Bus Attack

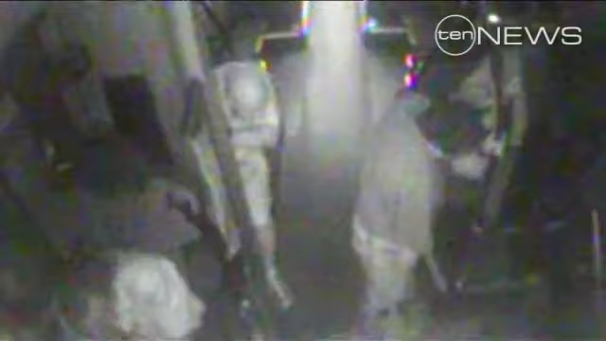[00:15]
It strikes the 61-year-old in the chest. He loses control of the vehicle and slams into a bus stop.